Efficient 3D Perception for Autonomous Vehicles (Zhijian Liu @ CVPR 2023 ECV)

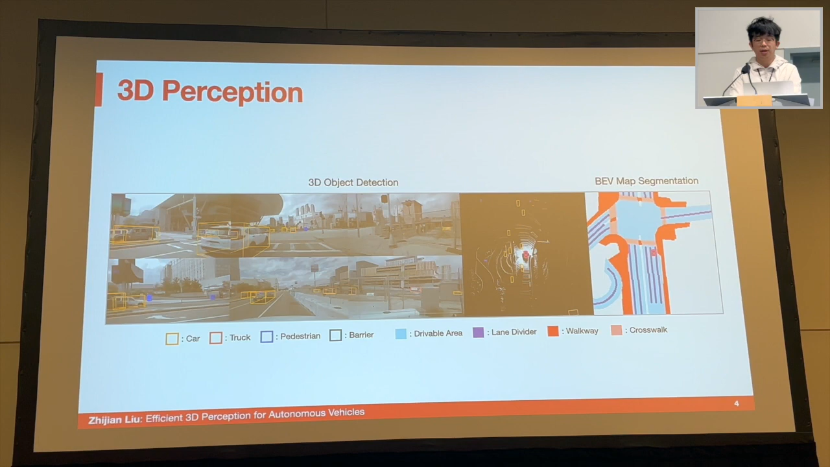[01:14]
these detections have to be having in the 3D space because we not only care
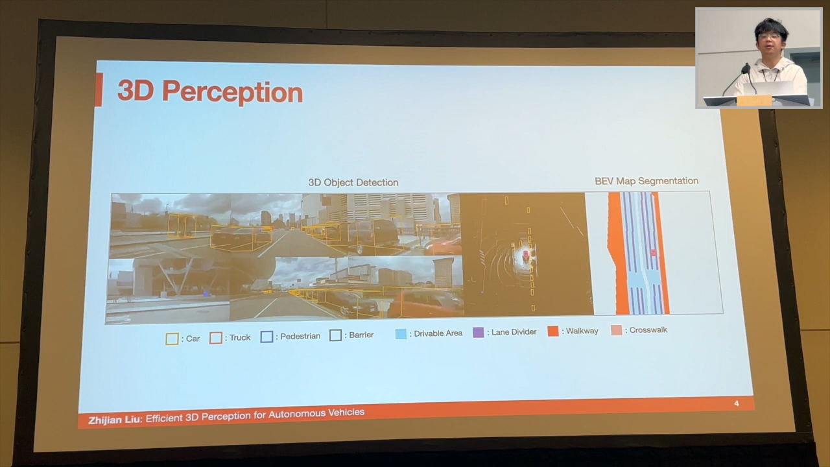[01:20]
about the object's position in the 2D image space, but also care about their 3D locations and also their distance to the car.
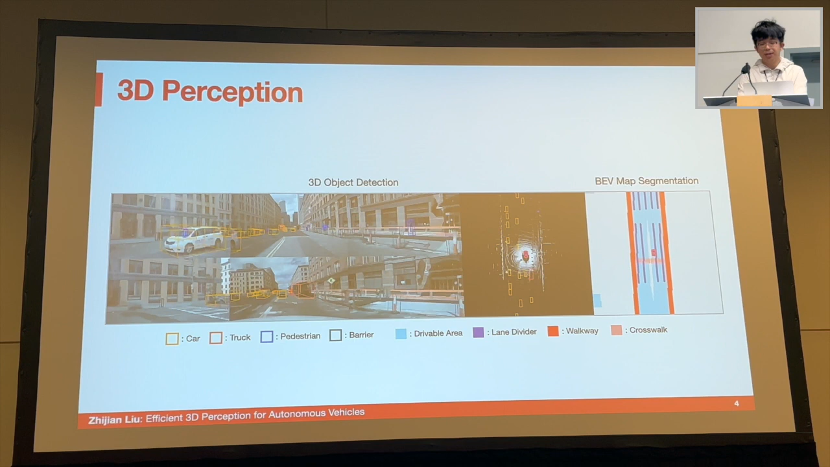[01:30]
In addition to the dynamic objects, we might also be interested in understanding the scene layout, for example,
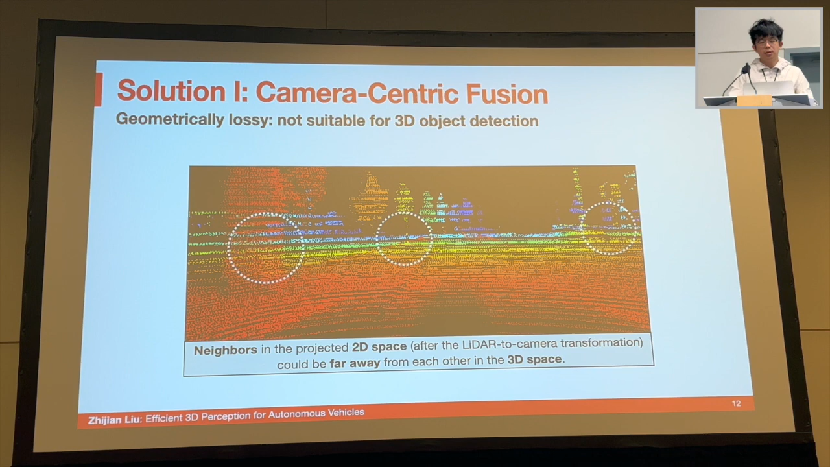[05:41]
And we can see that within each of the circles, there are points with very different depth values. So this will result in loss of information of the true 3D structure of the scene, making it fairly hard to detect and localize the objects. And because of that, actually most of the state-of-the-art sensor fusion models take another approach. It goes the other direction by decorating the LIDAR points with their corresponding camera features.
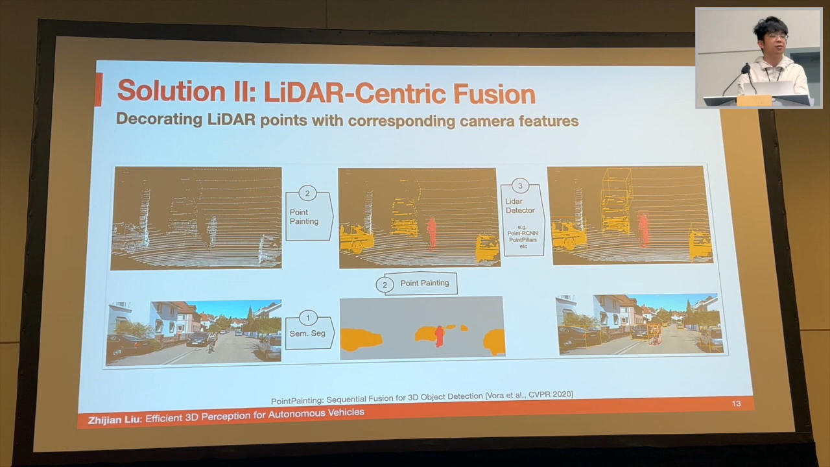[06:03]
However, this camera-to-LIDAR projection is semantically lossy as the camera and LIDAR features have drastically different densities. Only less than 5% of the camera features are actually matched to the LIDAR point. You can see it from the visualization here. All the red points are actually those camera points that have a match in the LIDAR point cloud. This will limit the model's performance on the semantic oriented task, like VEV maps and location.
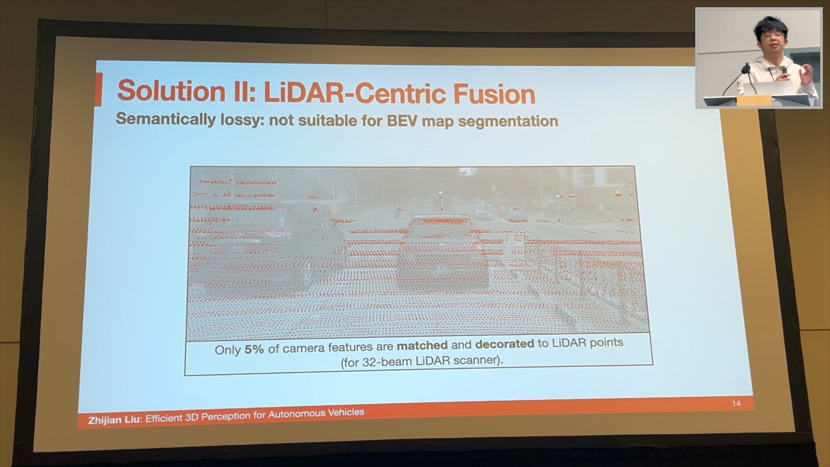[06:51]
It's actually because different sensors, the LIDAR sensors have very limited range coverage. And using this type of sensor fusion will drop the information captured by the dense camera sensor. So that's definitely not optimal. So in this project we adopt the bird side view as a unified representation.
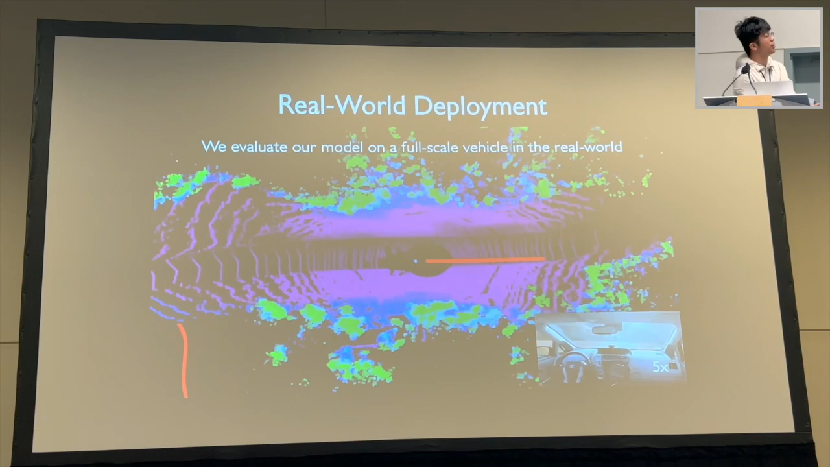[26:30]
You can see the car is able to drive purely based on our model, purely smoothly on the track.
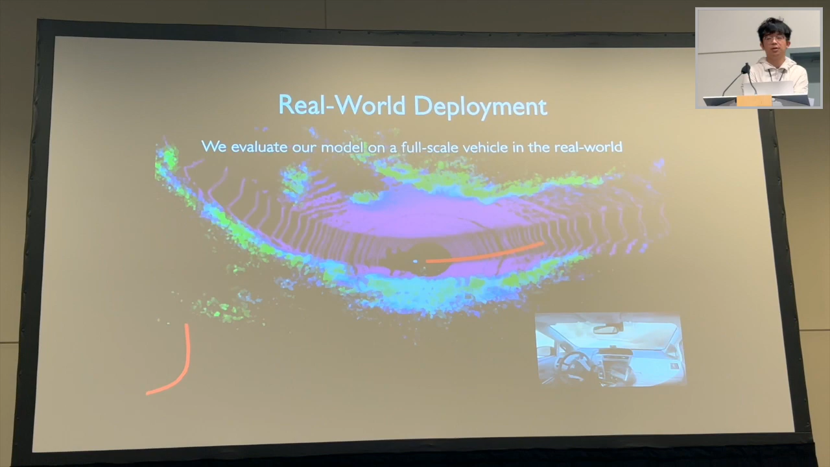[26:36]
And we have also tested its performance on the navigation.